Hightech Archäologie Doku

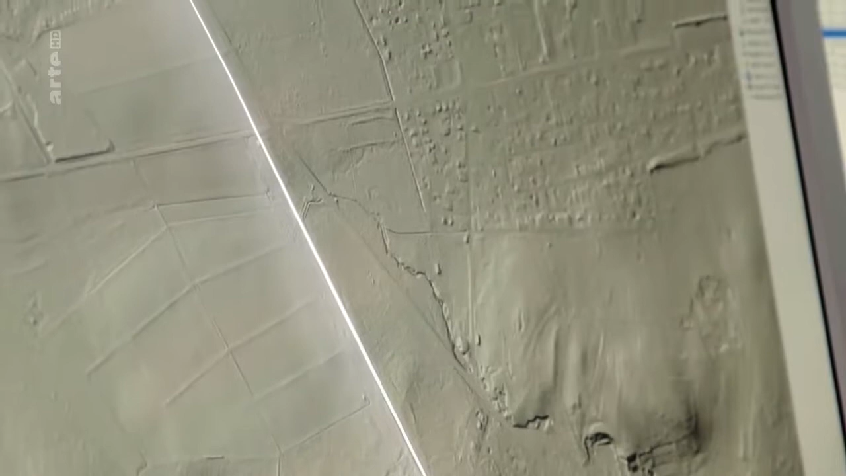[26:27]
Und an dieser Stelle sieht man ihn ganz klar.
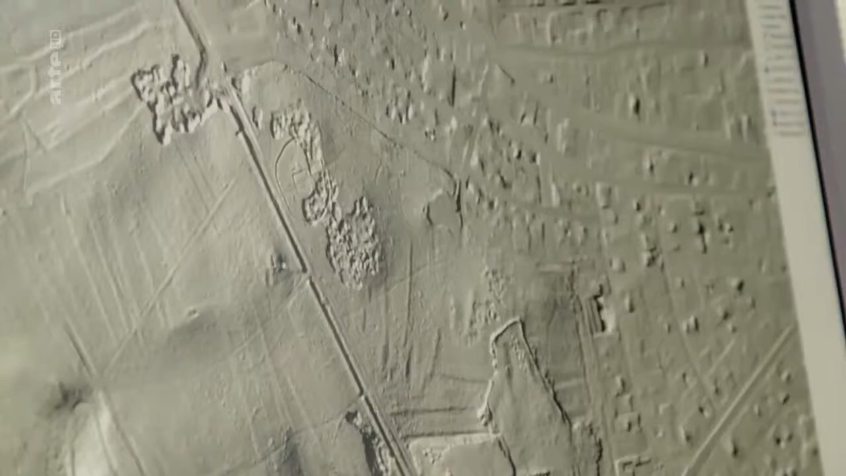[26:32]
Und hier eventuell der Wachtturm.
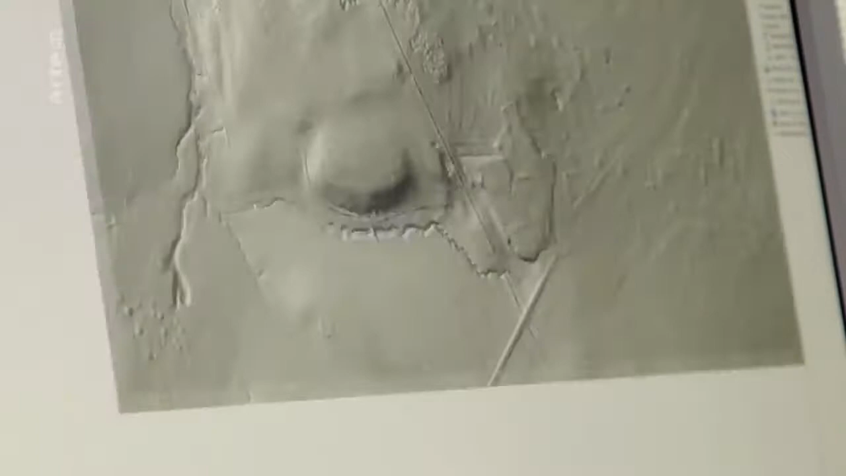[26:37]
Und hier im Wald im Übrigen noch Grabhückelfelder. Bei diesem könnte es sich rein theoretisch um einen Grabhügel handeln, der in vergangener Zeit, also ich würde mal tippen, 18.
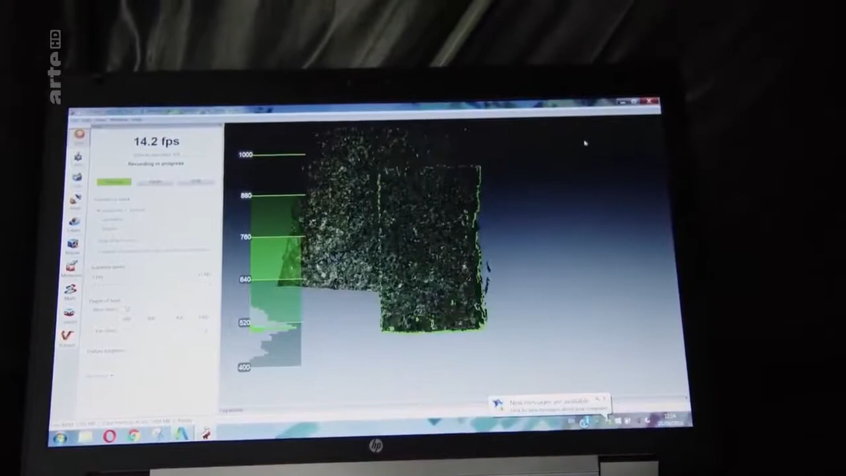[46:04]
Das Scannen gibt interessierten Zugang zum Stein in einer digitalen Umgebung.